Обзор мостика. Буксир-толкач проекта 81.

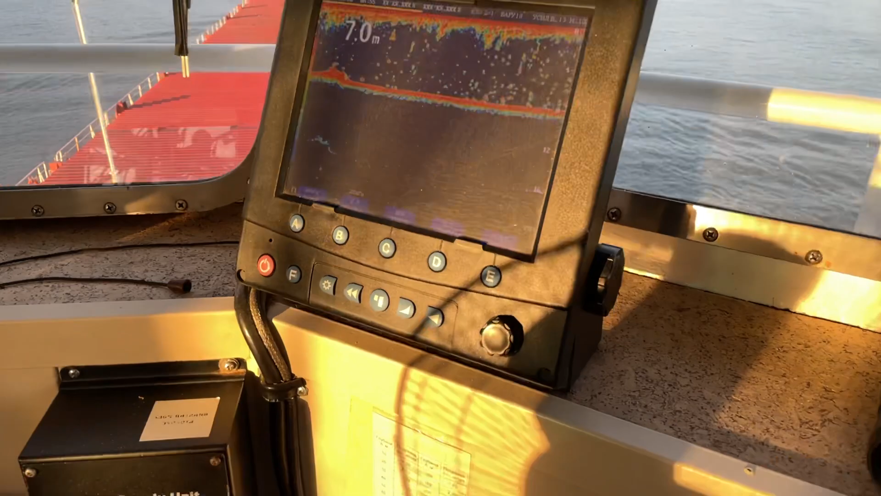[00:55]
On screen: depth 7.0 m
Уже достаточно удобно считывать информацию и показывает то, что у нас творится под днищем.